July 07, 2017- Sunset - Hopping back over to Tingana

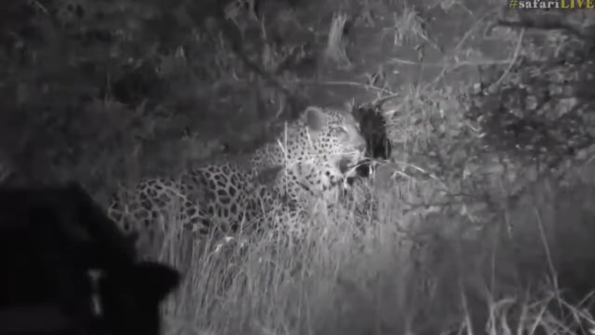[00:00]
He's not on the property anymore. He's now on Bevel's Hook. He's just resting. All those lights that you can see, those are spotlights. It's like he's, well I suppose he is centered on stage this evening. He's just taking a little break. You can see he's panting slightly. He's not moving slowly, so you'll be feeling nice and warm up and up again. Are you going to come towards us, Mr. T?
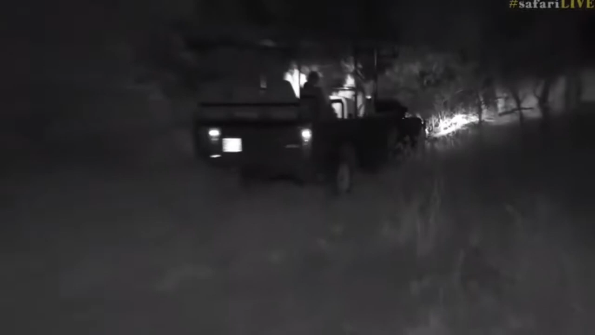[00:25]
Let's wait for him. Let's try and see where exactly he's going to go. Maybe he likes us.
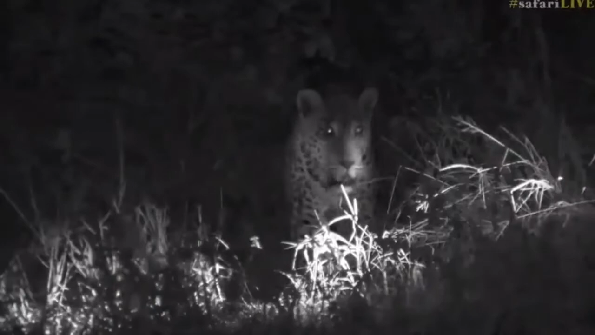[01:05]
Now William, who's from South Africa and he's only seven years old, you're wondering what do leopards eat the most?
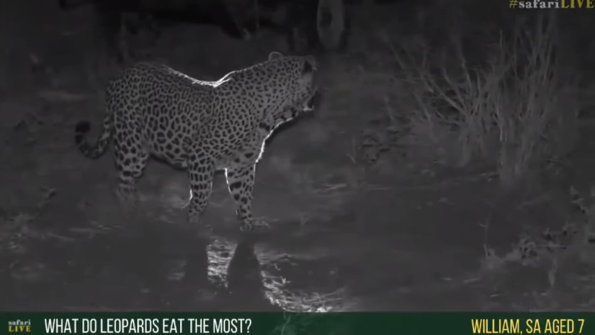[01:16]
Well, William, anything that they can catch. But Tingana seems to enjoy catching warthogs. He's a specialist at catching warthogs. He's gonna walk right past the car again. But he'll eat dacre, which is a small antelope. He'll eat sternbok, impala, anyala. He'll catch anything that he can. But remember, leopards aren't very good hunters. None of the cats are actually the greatest hunters, unfortunately. What's he doing there? Just going back and marking. Now opportunistic feeders. So they take every opportunity that they can get. Let me quickly turn around for you, Craigie.
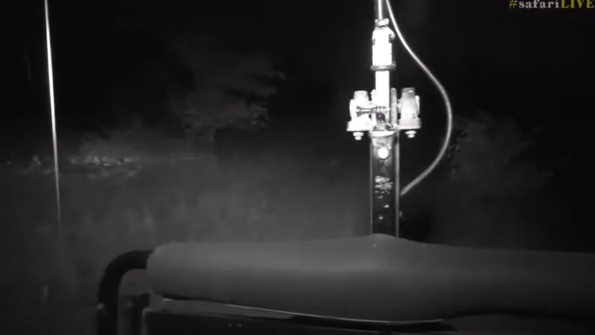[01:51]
I can't see. Sorry, I'm blinded by the presenter light. I don't know where I'm going now.
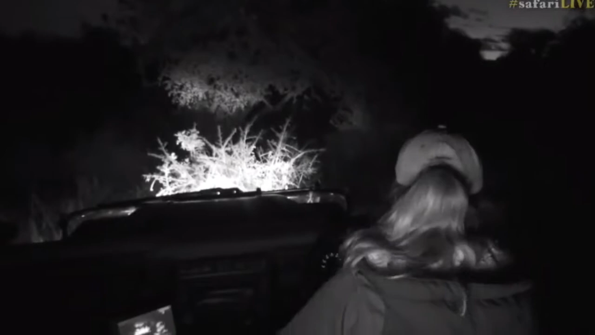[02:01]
The car won't go into reverse either. Okay, you have to help me if I need to go back, because I actually can't see a thing.
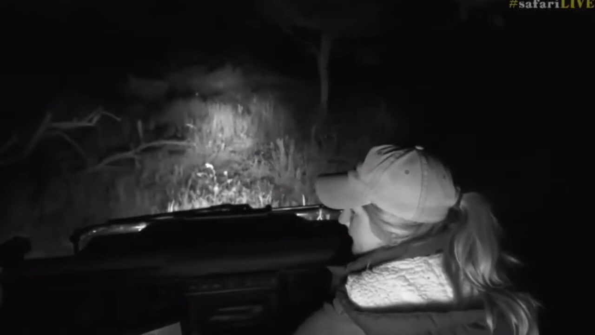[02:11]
Ah, now I'm blind! Just gonna dim my light on. I suppose we can have them on. And there he is again, just marking. What amazes me is how much urine they actually have. I think it's amazing.
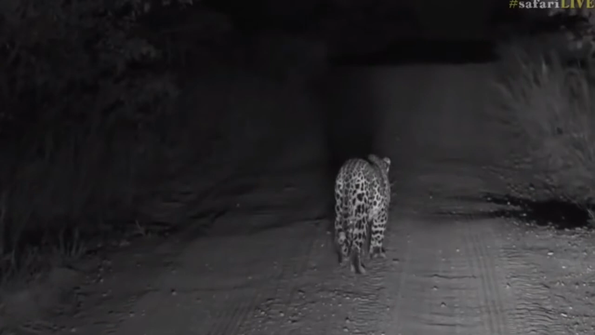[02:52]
It's almost like a couple of liters every single time. Well, it looks like that. That always amazes me. I'm trying to think if we can go around him. No, we can't grow here just yet. I can maybe go once he goes past this, and I might be able to sneak around and we can think again, get a view of him. Okay, Craig, let's go off-road, but I need to go to low range, but I bet it hasn't. No, I'm gonna be rough with this car.
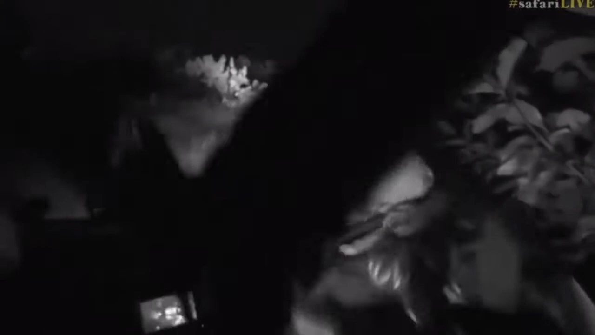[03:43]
No, I've got myself caught just slightly on the tree.
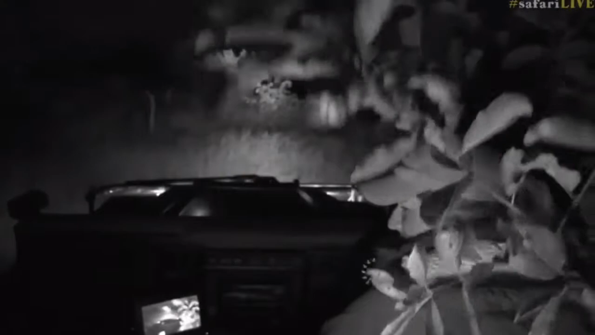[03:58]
There's just a little bit of a tree that I'm stuck on. There we go, we're out. Goodness gracious! Now I need my lights on to be able to see what's going on here. I'm gonna have to go the scenic way around. Let me just put some more on so I don't drive over any big stumps.
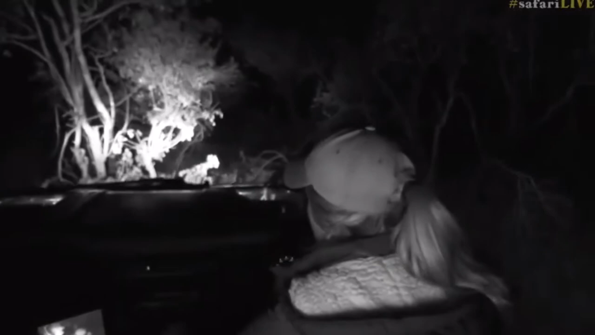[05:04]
He's coming quickly though. I don't know if I'm gonna be quick enough. Wow that's beautiful. Okay we're in front of him.
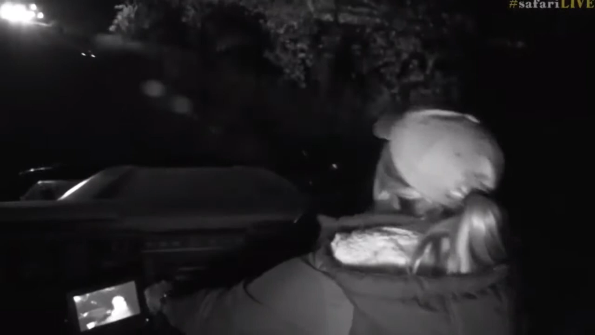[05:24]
Goodness gracious! Why do you have to be like the Titanic today? See all the cars and all their lights? We've got no lights on now. Just the presenter light that's on me.
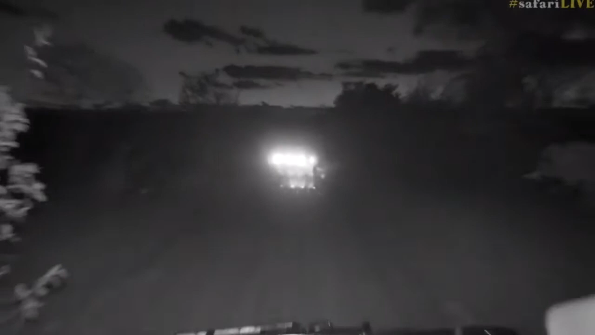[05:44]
What do you think Craig? Look at this. This will be nice. Beautiful back-lipped leopard.